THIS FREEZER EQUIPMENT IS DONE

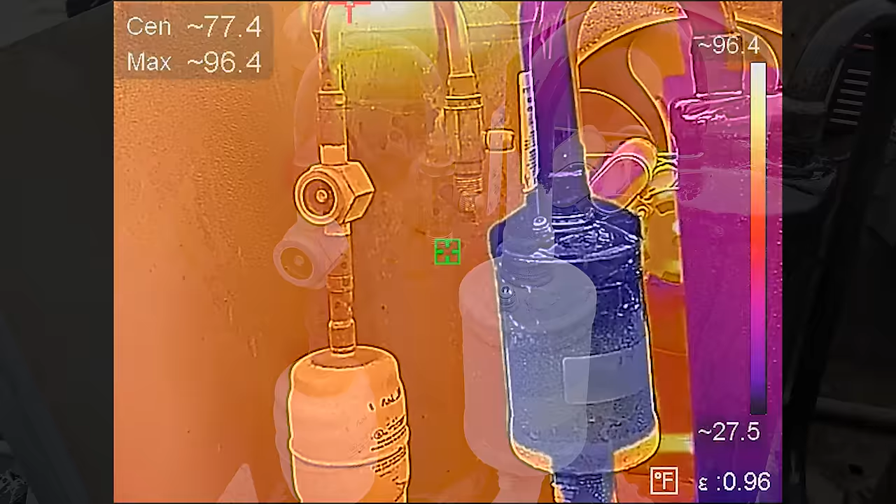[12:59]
On screen: max 96.4°F, scale top 96.4°F, scale bottom 27.5°F
Alright, and now if we look at it the liquid level is right up at the three-quarter mark.
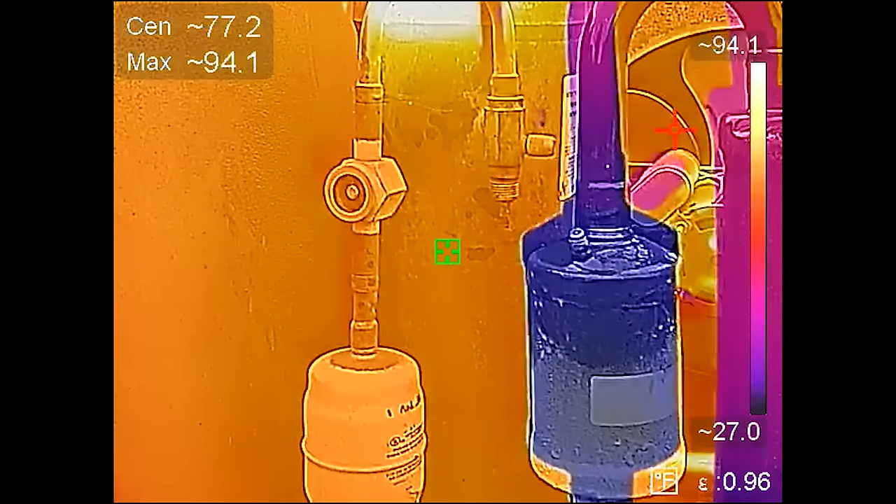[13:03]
The scale is off on this guy a little bit but the liquid level is now at the three-quarter mark.
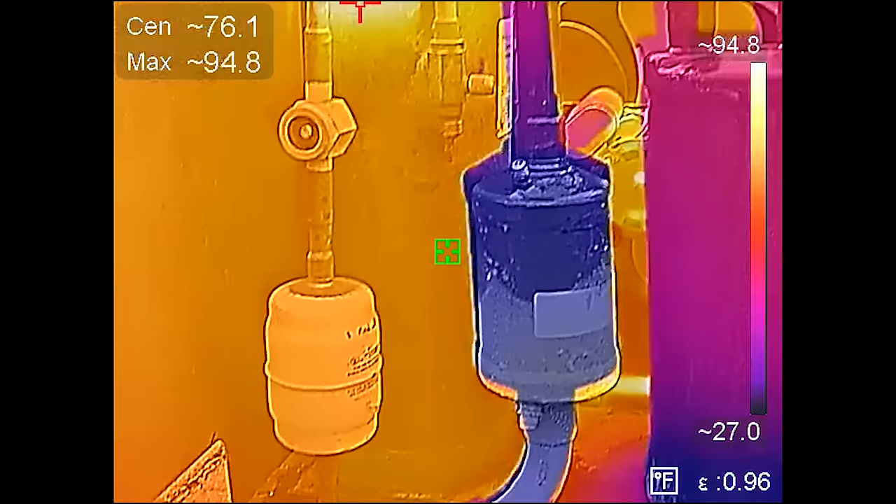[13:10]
On screen: spot 76.1°F, max 94.8°F, scale top 94.8°F, scale bottom 27.0°F
You don't see the purple down there anymore so we are good to go as far as our refrigerant charge.